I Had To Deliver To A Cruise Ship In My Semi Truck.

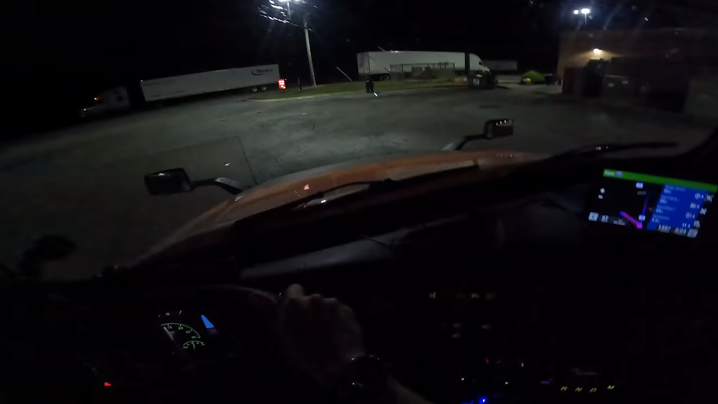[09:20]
Into Charleston. Oh, I mean smack dab up in Charleston. In 1.25 miles, take exit 219B on the right toward Morrison Drive,
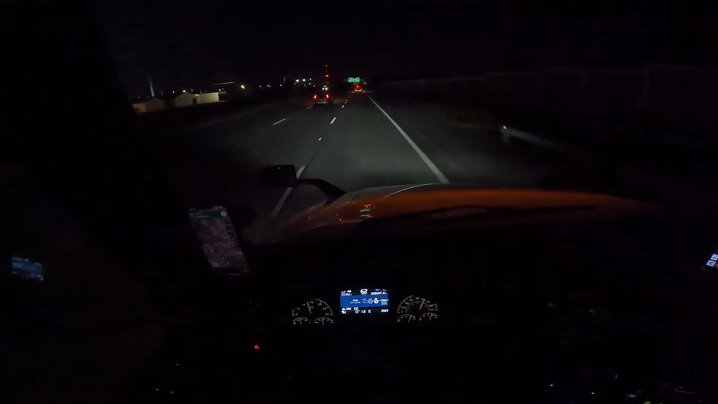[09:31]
then take the ramp ahead. Okay. That says Mount Pleasant and Georgetown is gonna split right. No, it's actually gonna, the right lane is gonna go right. I have to be over one more here.
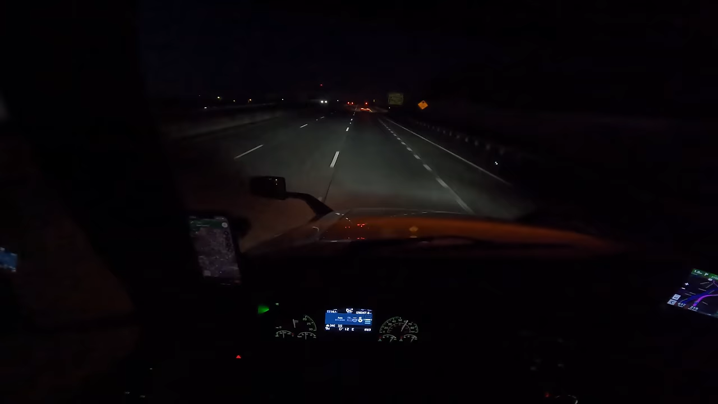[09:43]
We're dropping down to 50 miles an hour here. Go ahead and hit the Jakes. It's not 50 yet, but I saw the sign that said it's about to be 50, and I saw the right lane ended, so or it's going to take that exit to Georgetown and such, which is where we're going after to pick up, but We're gonna hang out right here in this middle lane. Half a mile now. It's about to drop down to 50, my GPS says.
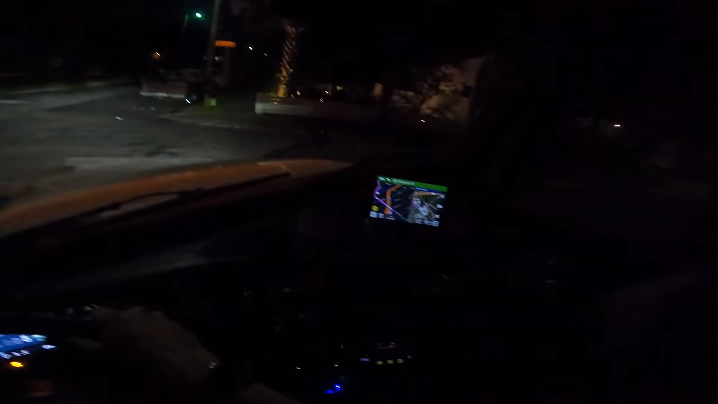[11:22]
Okay. Okay. In 1 mile, turn left on Johnson Street. Okay. He said go down about 1 mile, cross the railroad track and all that stuff, and then you're gonna take a left on the Johnson Street by the the Morrison. So I told you, I got my GPS doing exactly what I was supposed to do.
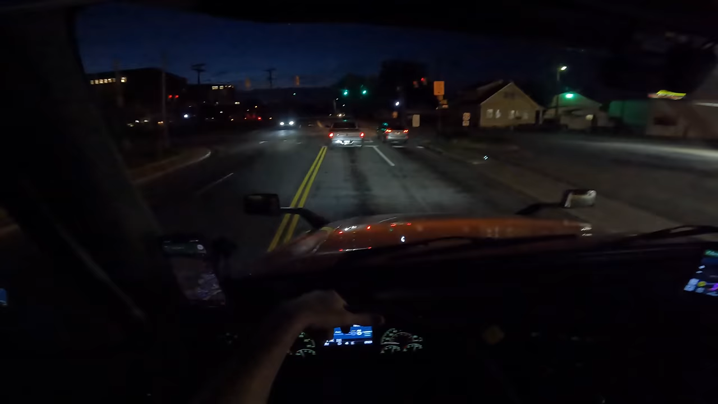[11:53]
You can manually shape your route on here, and that's what I did. So we're gonna keep this left lane. I don't know what's gonna happen from here, but we're gonna keep this left lane. Because, yeah, everything I've heard about Charleston, it is not a city you want to mess around in a truck. It's a very old city. Billy Joe is actually from here originally. This is her, like, home city from when she grew up and everything else. So she knows how Charleston is.
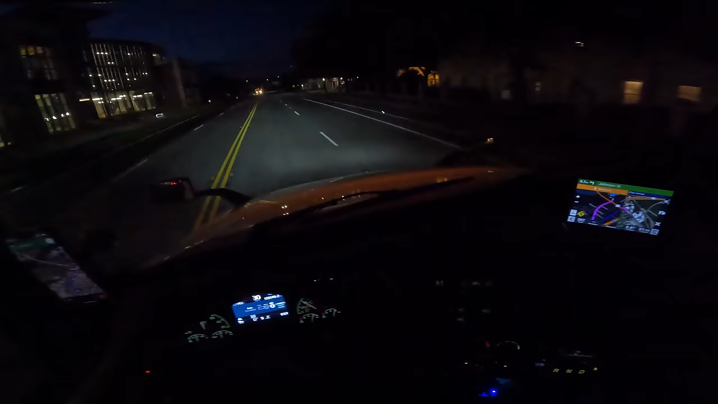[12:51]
All right, 0.7 left on Johnson Street. All right, guys. It's very chill here, very chill. Very chill. I like it. I like this little road. There is nowhere for a semi to park, though. He told me there is nothing on Morrison Street for you to park, so don't even try it. Can't go take up the bike lane right there. We are in basically downtown Charleston right now. 1/2 mile, turn left on Johnson Street. Okay, Johnson Street. Yep. Got it.
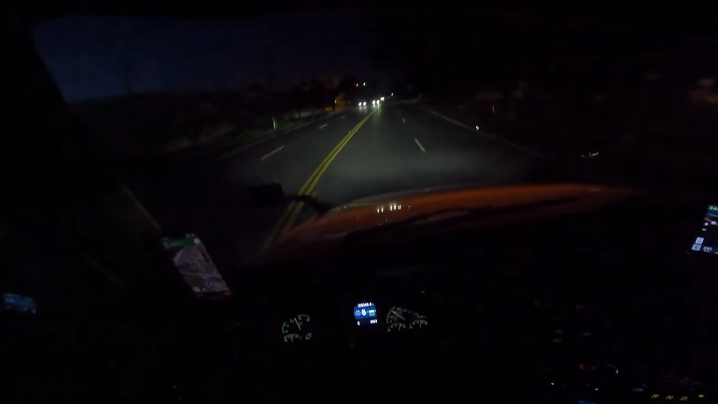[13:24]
I got the overhead, too, on the Google Maps. That's why I did it, so that I make sure that I don't miss it. Google Maps definitely wanted me to take a different route here, though. I couldn't rely on that. It wouldn't even let me select a custom route to do the right thing, so had to do it all through my GPS. Luckily, it allows custom routing. Okay, 0.2. We're gonna go over this. And we're just gonna watch, we're gonna watch here.
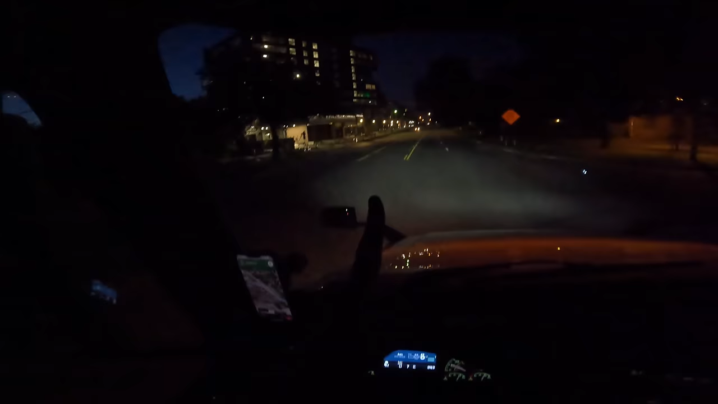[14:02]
So this is the big this must be the big Morrison building right here. Oh, here it is. It's right in between here. Oh, wow. This is it?
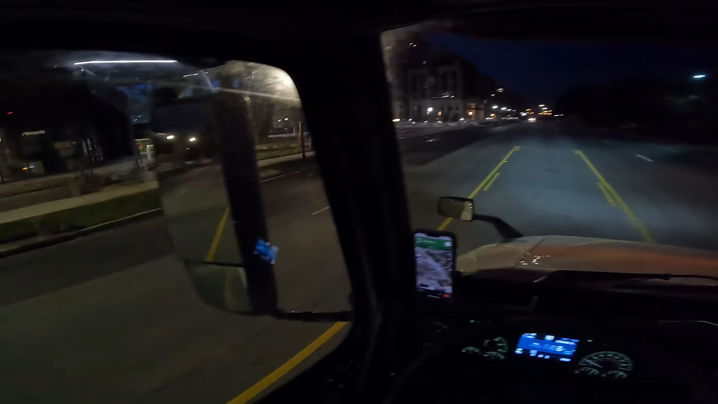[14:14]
That looks sketchy to turn down, but he said it looks like it goes nowhere, but just trust me. That's what he told me when he was, it says right there, Morrison Yard. Okay, that's it. He said, when you go to take your left onto Johnson, he said, it's going to look like it's going to dead end. But he's like, just trust me.
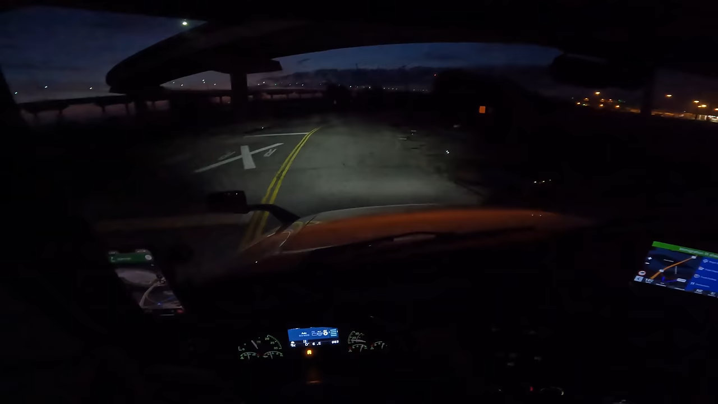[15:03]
I do have to turn around, though, is the thing. He told me I had to turn around at the gate. Oh, there's trucks parked all over here, dude. Should I just park here and just call it a day? I mean, I can't really turn around here. It's too tight, boys. I mean, maybe I could do a U-turn back there. I'm just gonna try to make a U-turn somewhere. If I got off onto the shoulder and then turned around, I could do it.
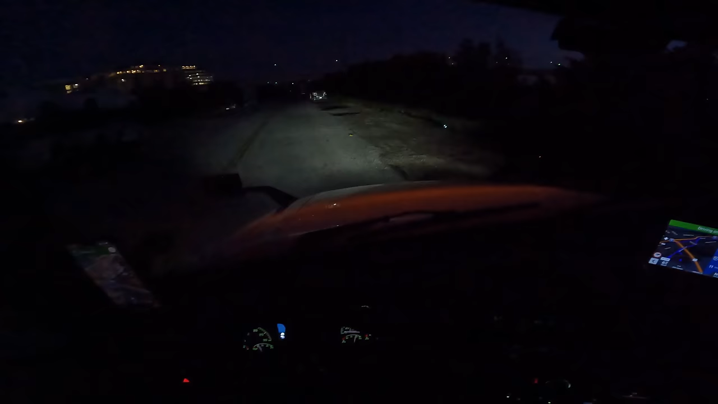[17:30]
I can't do that either. There's no way I'm pulling in some of these potholes, dude. I think I might. I'm gonna end up getting stuck. I think right here is a good spot, actually.
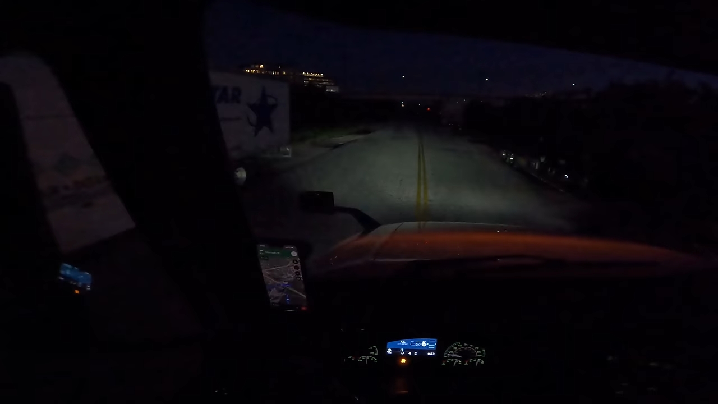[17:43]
Once I pass this... Oh, no, there's a car coming. Sorry, bro, that's why I put on my four-ways. They're going to go around me. I'm keeping one tire on the pavement here. I'm about to take a nice dip. Oh, yeah, that was a good dip. Oh, yeah, that felt good. Oh, let me tell you something. Okay. Watch out, cars. Big truck coming through.
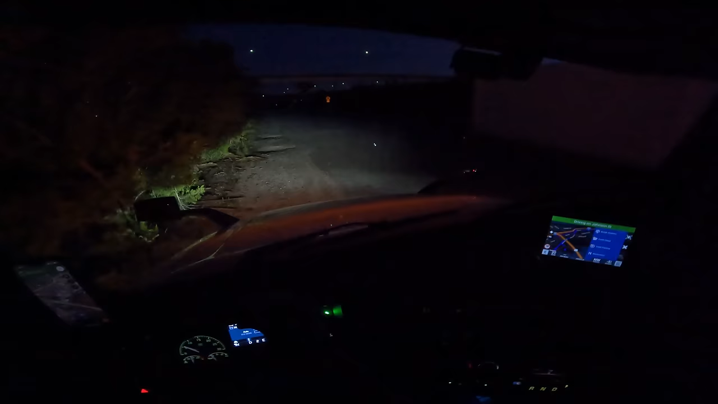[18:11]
I don't know if this works or not, boys, but we're gonna get a little bit of bushes on me. Let me pull up here, get my trailer pointed where it needs to go. There we go. Okay. All right. Now my trailer's up against the BS. All right, let's back up now. Let's try not to put the trailer into the, oh God.